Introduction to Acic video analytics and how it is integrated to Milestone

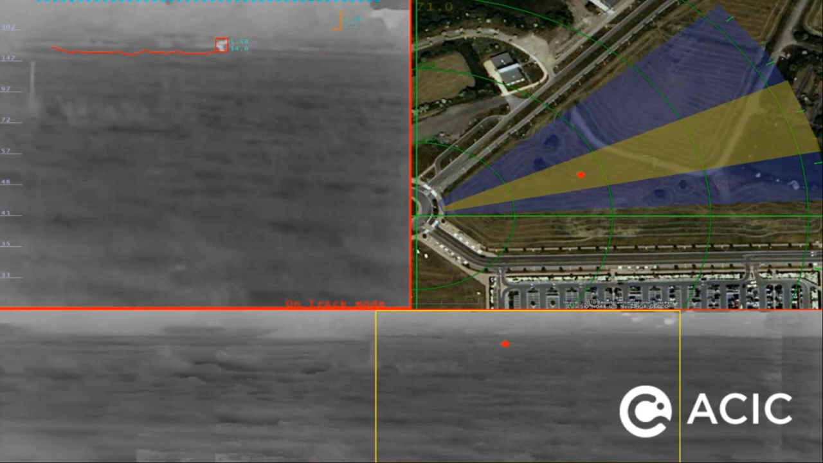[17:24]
And after it's out of the range. Or if after a while it will stop following and resume the sweeping. And the surveillance. And when there is a detection, we can of course send the GPS coordinates of the targets. To know exactly where it is. So with this kind of, uh, application, we can go up to 800 meters or one kilometer range, depending of the optics of the thermal camera.